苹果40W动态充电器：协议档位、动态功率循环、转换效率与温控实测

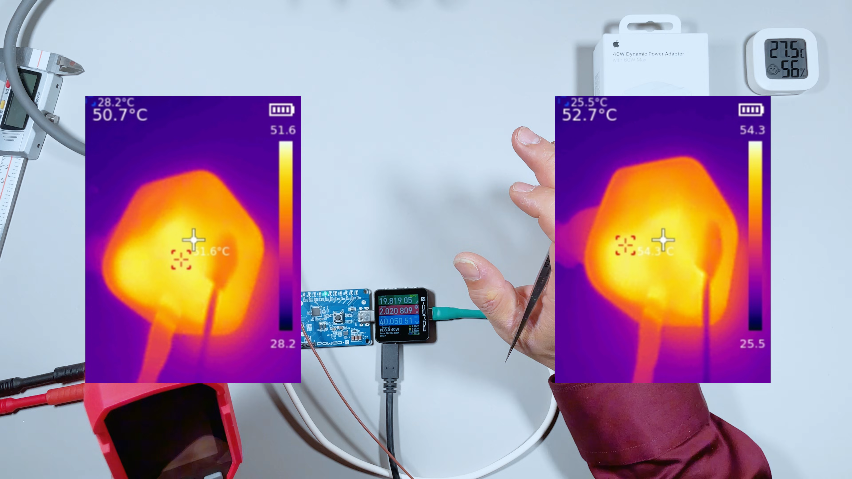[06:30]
6度刚刚采集到的温度是54.3度这个是40W的固定功率烤机
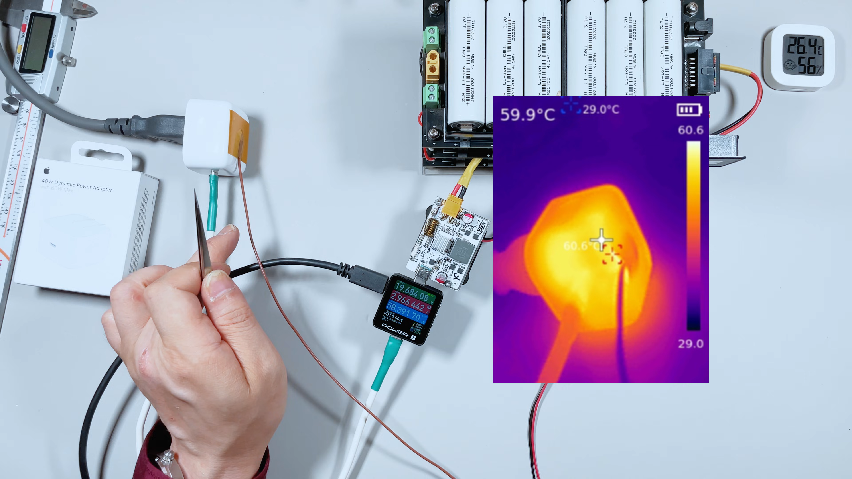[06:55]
On screen: max 60.6°C, min 29.0°C
的温度为60摄氏度左右